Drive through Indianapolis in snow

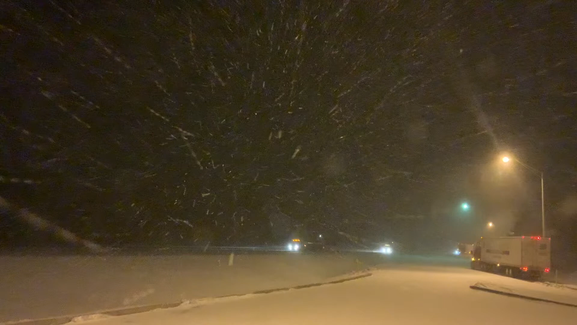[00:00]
morning, good morning. Big H Transportation coming to you from just outside of Indianapolis, Indiana. It is 3:30 a.m., 16 degrees Fahrenheit, and the snowstorm has started. I'm on the I-65 north, going to take this for about 30 miles.